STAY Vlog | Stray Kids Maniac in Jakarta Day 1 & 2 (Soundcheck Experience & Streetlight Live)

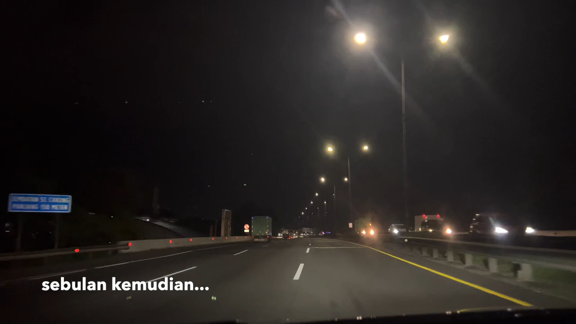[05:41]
Lagi rekam apa ya? Enggak, rekam jalanan. Iya, ada apa-apanya kelihatan.